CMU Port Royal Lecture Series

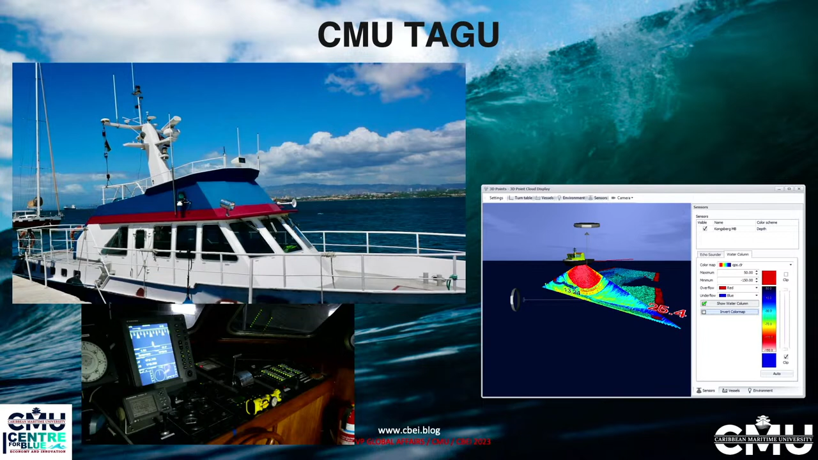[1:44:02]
seafloor, with a state-of-the-art multi-beam echo sounder and single-beam and side-scan echo sounder, both from Kongsberg, a specialized Norwegian company and one of the leaders in the industry.
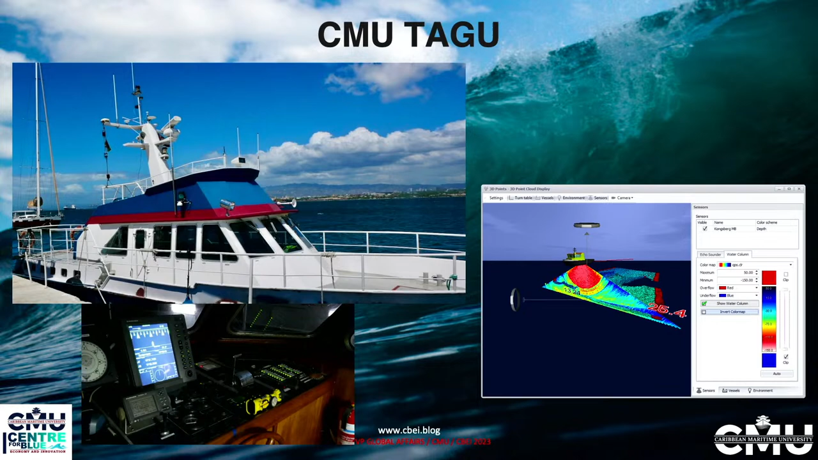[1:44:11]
With the modern hardware installed, server and computers, and the use of a powerful software from a Dutch company,